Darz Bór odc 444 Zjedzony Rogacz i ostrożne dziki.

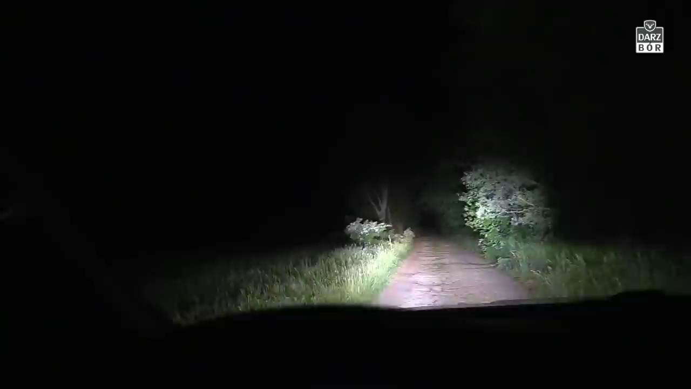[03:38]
No i mówiłem, że zboża są wysokie.
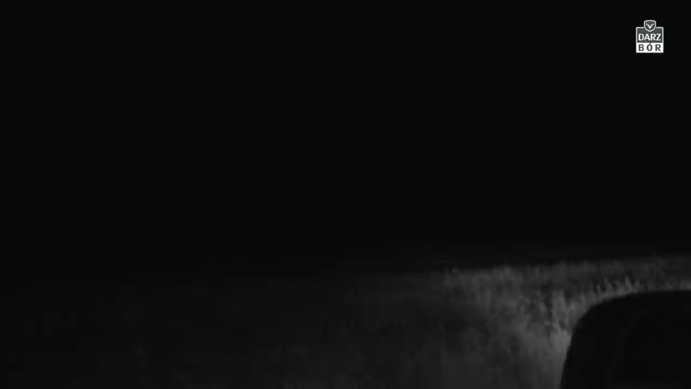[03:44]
To już Wam pokazuję, że naprawdę są wysokie. Nic za bardzo tutaj w tym zbożu się nie zobaczy. Oczywiście używając kamery termowizyjnej gdzieś tam w oddaleniu możemy zobaczyć jakąś zwierzynę, ale głównie są to sarny, które przemykają gdzieś tam sobie i można wtedy zauważyć taką sarnę, że wystaje ponad to zboże i coś tam widać.
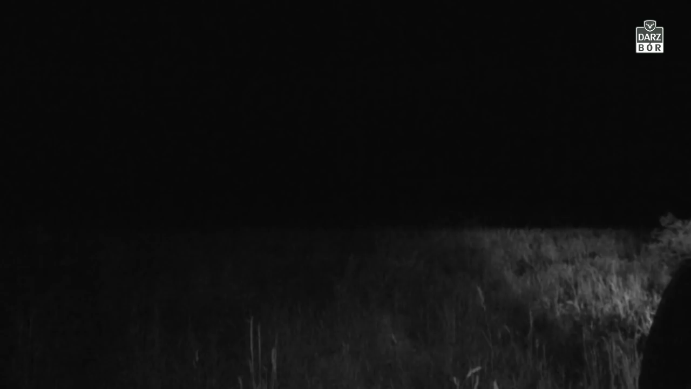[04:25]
Natomiast na pewno nie jest to jakby to, czego byśmy oczekiwali. Zwłaszcza w tym okresie,
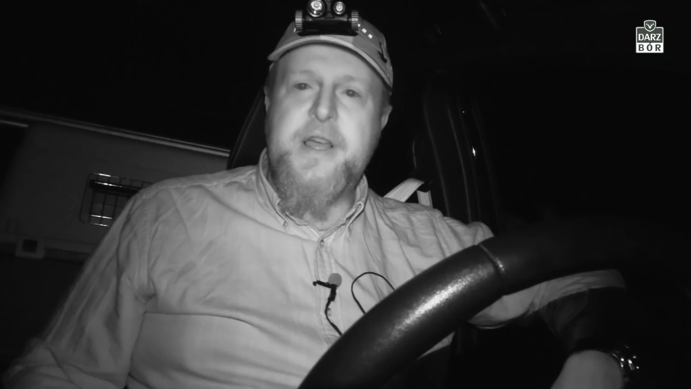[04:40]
za chwileczkę jęczmień, żyto, wszystko już wykłosi się bardzo mocno, no i będzie potrzeba pilnowania tego, no bo jak dziki tam wejdą i będą zgryzały to wszystko, to na pewno będzie kłopot. Oczywiście
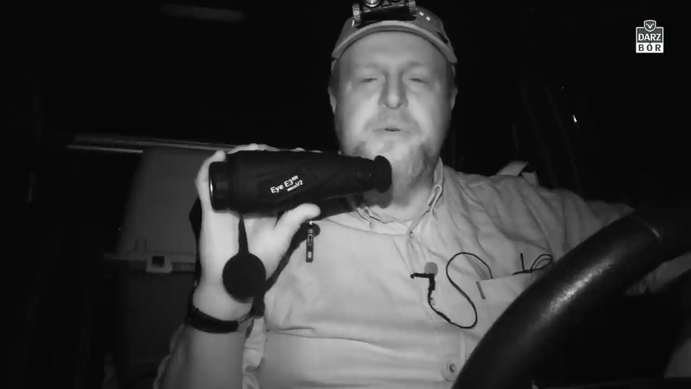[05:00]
mam zawsze ze sobą kamerę termowizyjną, w której sobie mogę obserwować teren. Natomiast, żeby w takim zbożu wysokim coś zobaczyć, to trzeba być albo na górce, albo trzeba być na jakiejś zwyżce, ambony, więc to bardzo dobry pomysł dzisiaj polować też za siatki, nie tylko z podchodu. Z podchodu też fajnie rano na zejście gdzieś w miejsca, gdzie ta zwierzyna się pojawia i na pewno tam warto zaglądać.
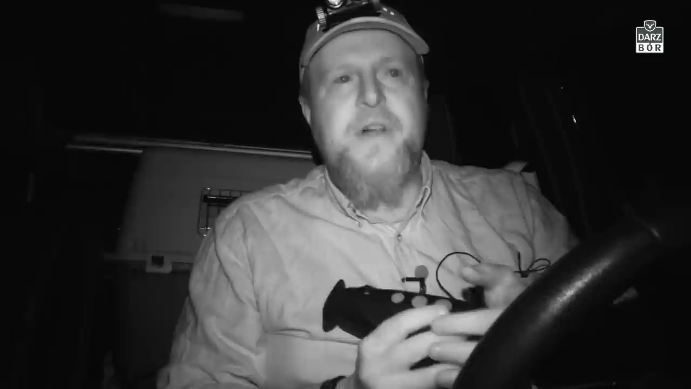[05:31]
W nocy kręcić się gdzieś po drogach, po kukurydzy, przy jakichś trzcinach, przy jakichś bajorkach, tam gdzie ta zwierzyna może być. To wszystko jest naprawdę bardzo, bardzo ważne i fajne. No właśnie, ja poluję z nakładką Parda.
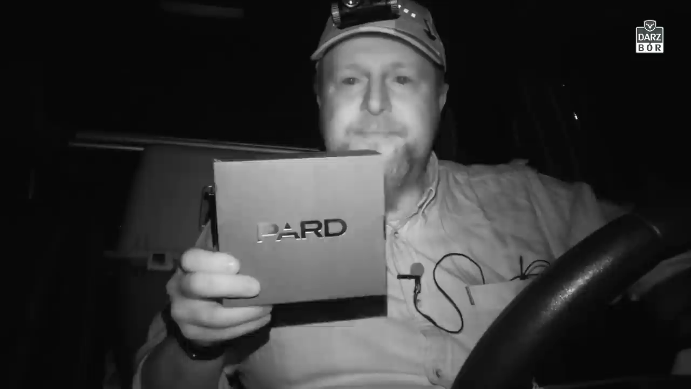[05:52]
Mam dzisiaj ze sobą oczywiście też tą nakładkę.
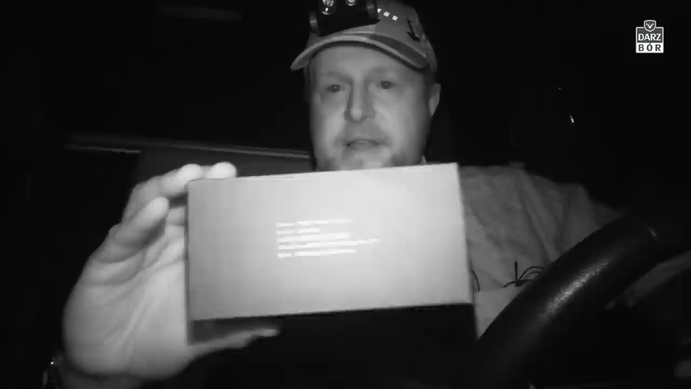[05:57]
To jest nakładka NV007S.
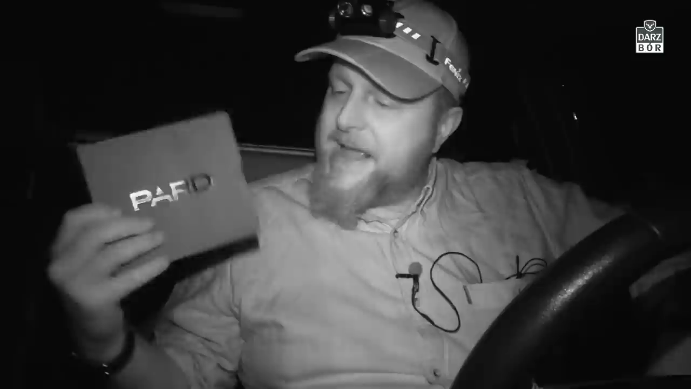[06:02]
Ciągle ją testuję. Widzieliście w jednym z ostatnich odcinków, jak upolowałem, ustrzeliłem dwa dziki. Widzicie nagrania z tej nakładki, a dzisiaj będę chciał Wam powiedzieć kilka słów właśnie na temat tej nakładki, jeszcze takich do użytkowników pewnego rodzaju broni czeskiej, a także innych rodzajów broni, które mają pewną specyfikę, dlatego że budowa właśnie tej nakładki
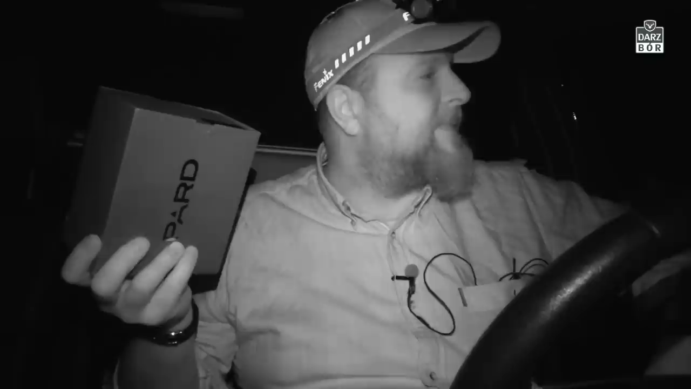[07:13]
A tymczasem zostało mi do przejechania jeszcze jakieś 200 metrów, zostawię samochód i pójdę na podchód. Oczywiście, jeżeli coś się wydarzy, upoluję cokolwiek, na pewno wezmę kamerę i pokażę Wam, czy udało się coś ustrzelić, upolować, spotkać. Zobaczycie to w moich nagraniach z kamery termo, bo w kamerze tej, którą mam tutaj ze sobą, pewnie będzie to gorzej widać, jak nie ma mojego operatora.
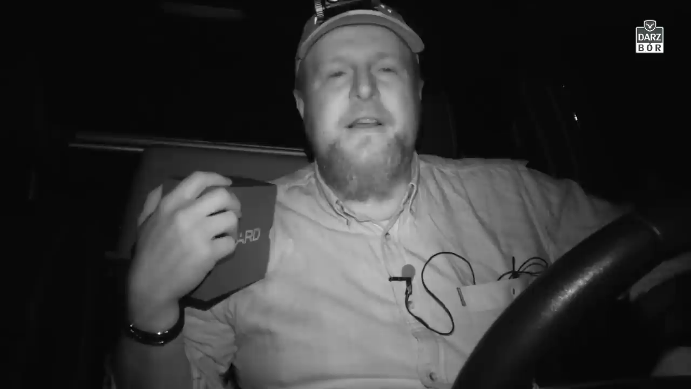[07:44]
No i wolę w czasie podchodu mieć wolne ręce i mieć możliwość podglądania całego terenu, aby właściwie ocenić, czy gdzieś tam jest jakaś zwierzyna. Ruszamy dalej.
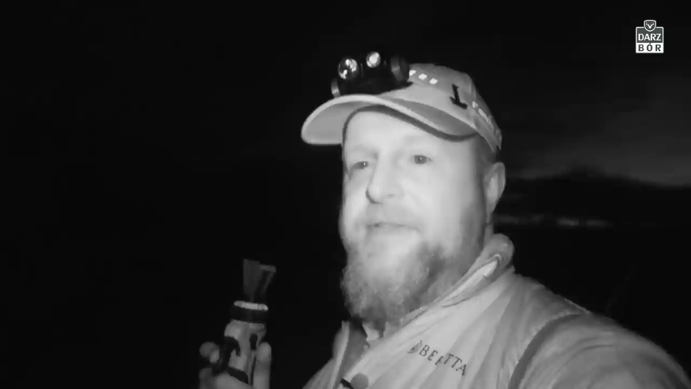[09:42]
A jak widzicie za mną, brzask robi się coraz bardziej, więc za chwilkę, pewnie za jakieś pół godziny będzie całkiem jasno. Nic, przejeżdżamy w inne miejsce.
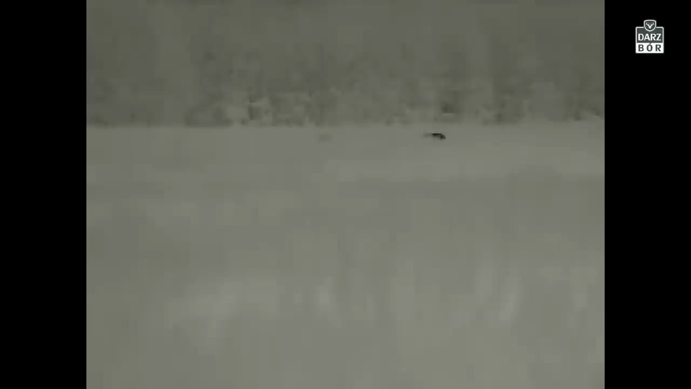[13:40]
Sądziłem, że mogą być z drugiej strony takiego bagna. No i rzeczywiście były. Najpierw z oddali udało mi się nagrać je kamerą termowizyjną.
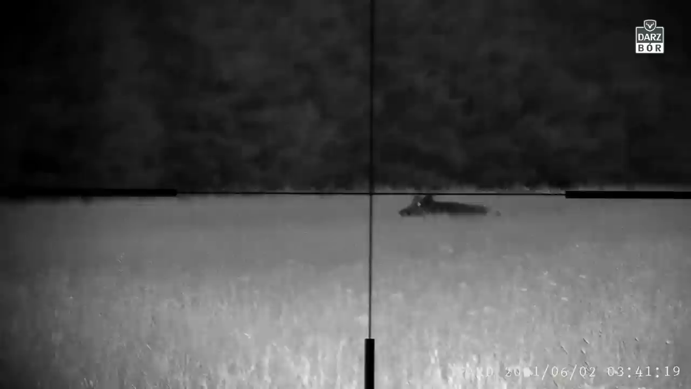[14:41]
właśnie dwa jakieś takie przelatki, trochę większe, może wycinki.
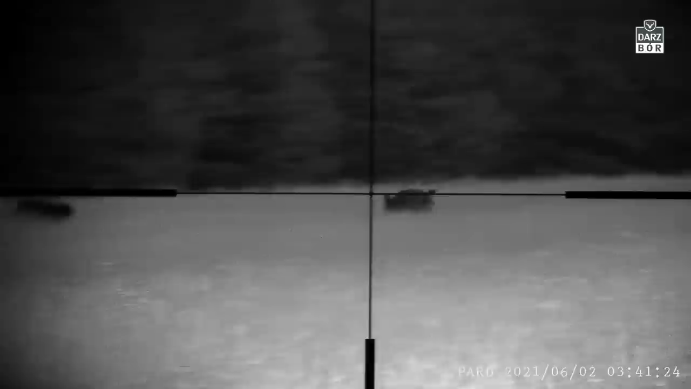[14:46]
Natomiast w kamerze termowizyjnej zauważyłem też jakby małe jakieś ciepłe punkty,
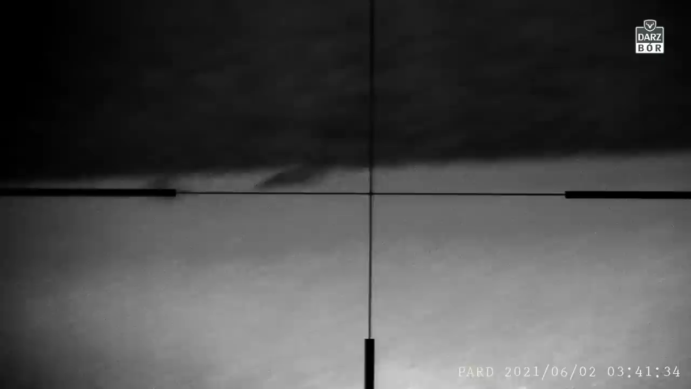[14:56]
które wokół tych dzików były. I to mi od razu dało do myślenia. Kiedy spojrzałem w lunetę przez nasadkę noktowizyjną, popatrzyłem sobie na te dziki, no to one były w zasięgu strzału.
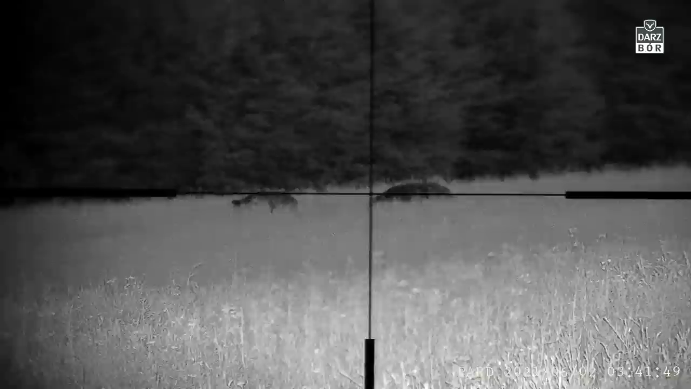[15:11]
No i pewnie gdybym nie miał ze sobą kamery termowizyjnej, a zrobiło się już jasno, to w tym zbożu, w tym takim, nie wiem,